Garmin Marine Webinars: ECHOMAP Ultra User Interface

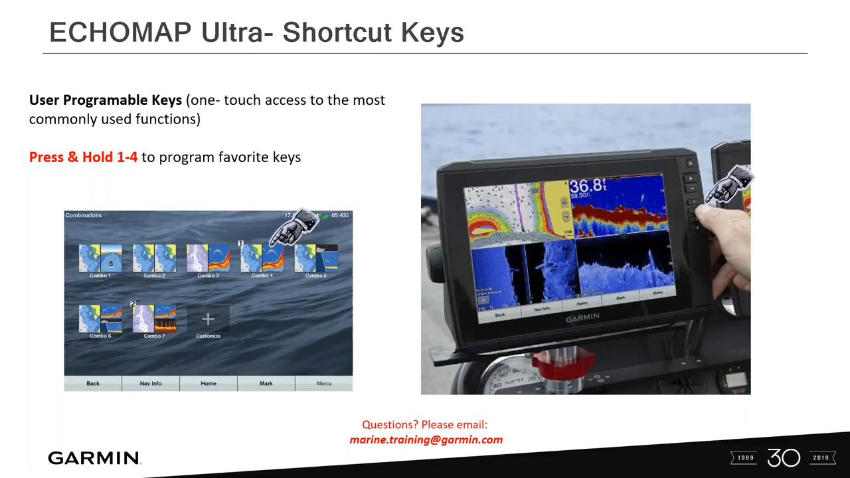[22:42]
So it's just kind of like in your car stereo. If you have certain radio stations set at 1, 2, 3, 4, you can set custom screens at 1, 2, 3, 4. Again, when you're on that screen, just hold the number 1, 2, 3, or 4 down, and it'll save it under that shortcut key. So waypoints. So there's three ways in a Garmin Ultra to mark your waypoints.
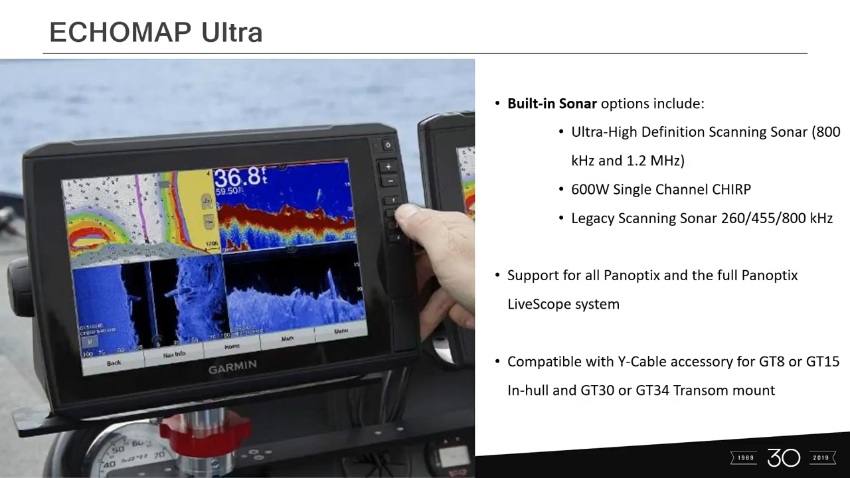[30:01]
That's what a lot of the bass boat dealers are actually installing from the factory, a GT8 that glues straight down into the bottom of the boat. But if you go this route, you will have to use the Y cable, and you will have to go with the GT30 or 34 as your transducers. And I'm showing this on this slide. Basically, the blue star is basically a GT54, so that's what comes on the boat. Comes in the box with the ECHOMAP Ultra, so that'll go straight on the transom of the boat. But again, a lot of times on a transom of a boat, it really has nothing to do with the transducer. I don't care what manufacturer. It has to do with the boat performance and the chimes and the amount of dirty water coming off the bottom of the boat.
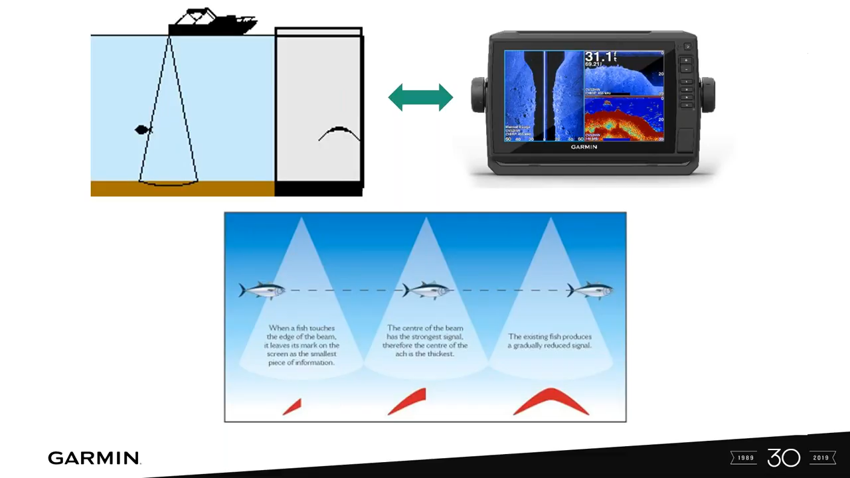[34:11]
When you see the fish on the screen right here, he's already gone through that cone and he's behind the boat. How deep is he? I don't know. What side of the boat is he on, left or right? I don't know. But so what I want you guys to do is remember, you guys all have a feature called A-scope. So to turn your A-scope on, you go into your traditional sonar. And again, this only works in the traditional sonar screen. You go to setup, appearance, A-scope, and turn it on. And then what you're going to have is this little sliver on the right-hand side of the screen right here. Okay. What that is telling you is that when you see a fish or anything in this portion of the screen,
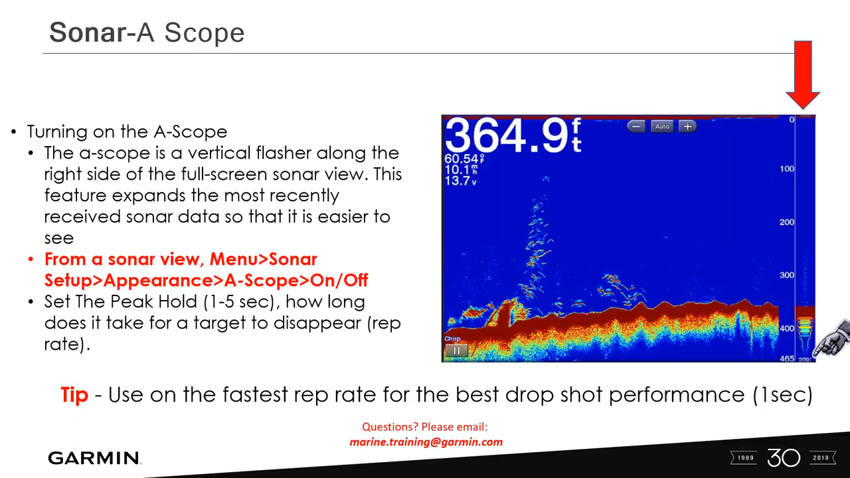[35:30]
On screen: depth 364.9 ft, water 60.54°F
So remember, the deeper you go, the wider that cone. Again, in 364 feet of water, this cone is 209 feet across. Okay. So this is very important information. So it lets me know how far I may be off from those fish or that structure. Split zoom. So this is a feature that we added in the ECHOMAP series. It's not in the GPS map series at this time. So from the sonar screen, I want you to hit traditional sonar screen,
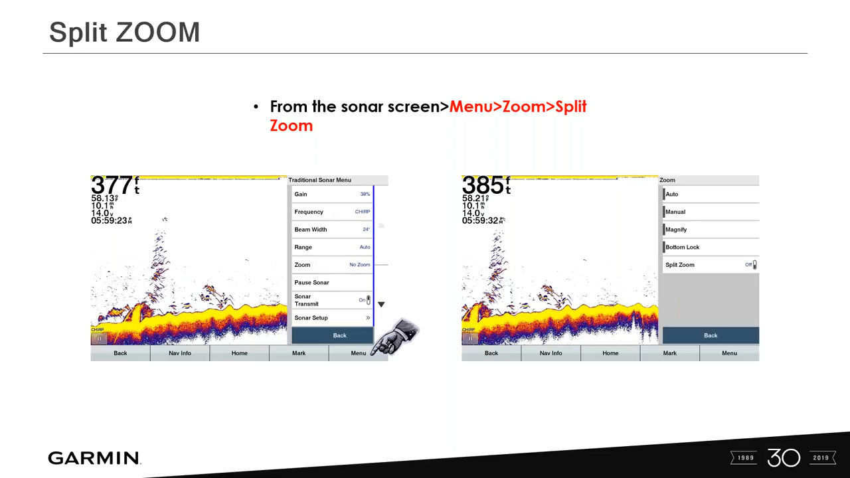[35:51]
hit your menu, no zoom, and then go to split zoom and turn it on. What this is going to do is split your screen in half. So on the right-hand side, you're going to get your full depth in the water column, and you've got your split zoom on the left-hand side. The biggest thing I want to tell you is the cone angle that you see right here. This will pop up and tells me that I'm shooting a 24-degree cone down. And you can actually go into your menu, go into your frequency, and change that. When you go back to the screen, you'll see your different cone angles.
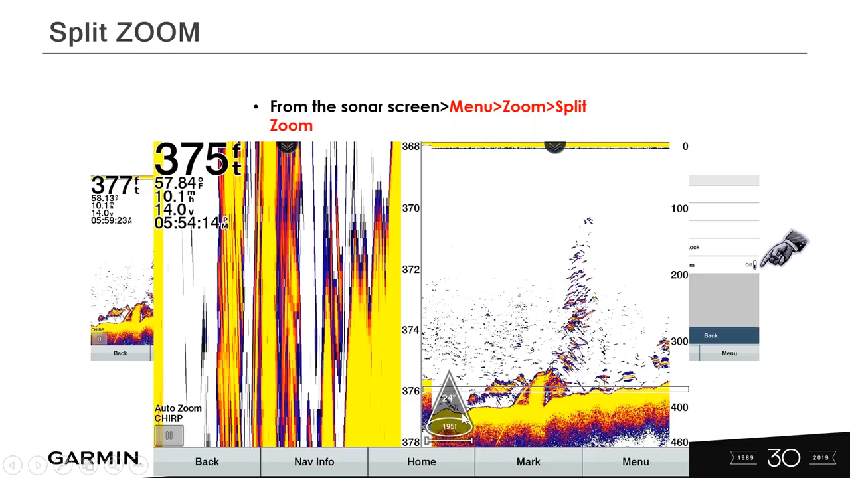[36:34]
But this is telling me, again, in 375 feet of water, I'm looking at a 95-foot span across the bottom. Okay, this is huge. It's great data you need to have, especially if you're bottom fishing. So that's called split zoom. Another feature of the ECHOMAP Ultra series is the on-screen control. So you can do this with our sonar screen as well as the panoptic screen. So if you go to your sonar screen, hit menu, sonar setup, on-screen control, you can turn the range on or the brightness. If you guys like to change the brightness on your screen quite a bit, and I do like to do that in clear view and side view,
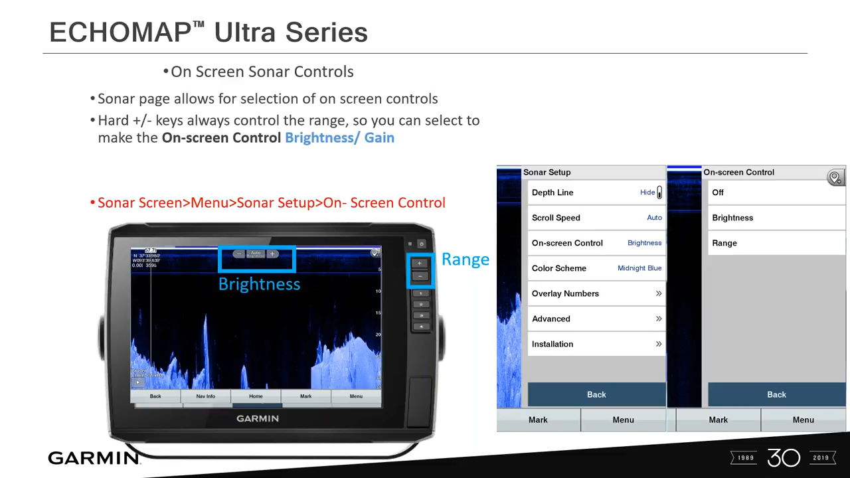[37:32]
So I'm clearing it up, adding gain, subtracting gain. So that's something you definitely want to mess with. If you're using panoptics, you want to constantly be changing that gain. Okay. So now this has been added as an on-screen control. There you go. On-screen range or brightness. So magnified zoom. So this is a new feature that we came out with last year. This gets me to a point. I've been to several boats that don't have this feature. That means you guys aren't doing your software updates. So please, we do software updates 4 to 5 times a year to fix. We add features, fix problems, enhance our sonar. So please do your sonar updates.
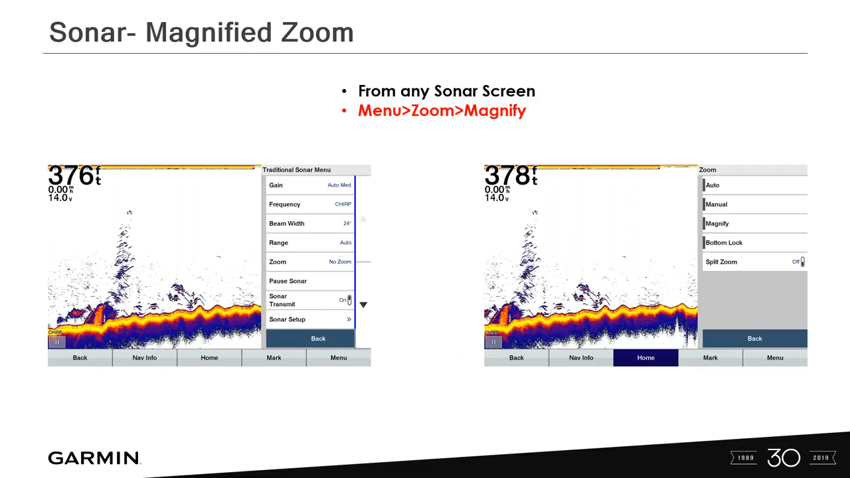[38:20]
So magnified zoom is pretty cool. So when you're on your traditional sonar, and this works with side view, clear view, panoptics, as well as traditional sonar, click on your zoom and then click on magnify. And when you click on magnify, this box is going to pop up on the screen. Now that's going to allow you to pinch that box, and you can zoom in and out with your fingers, and you can drag that box across the bottom to see structure. Maybe you went over something, you think there's a couple of fish submerged on it or suspended on top of it. You can actually pinch the zoom, open this box up, instead of making your whole screen magnify, because I always like to see what's in the water column.
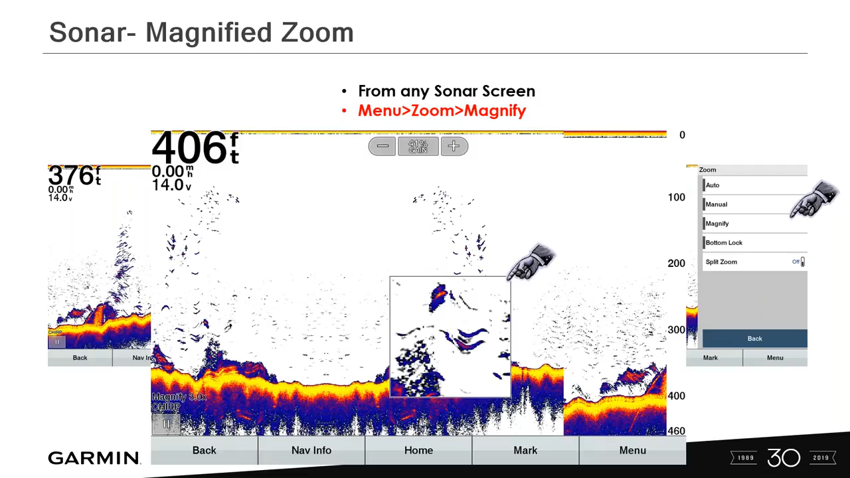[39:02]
Okay, I don't really like to zoom in on the bottom, because then I lose maybe fish at, 20 or 30 feet down. But I can magnify zoom, put this box on the bottom corner, and I can see anything that's hovering off the bottom. Really cool feature you need to take advantage of. Menu bar. This kind of last thing I'm going to go over is the menu bar.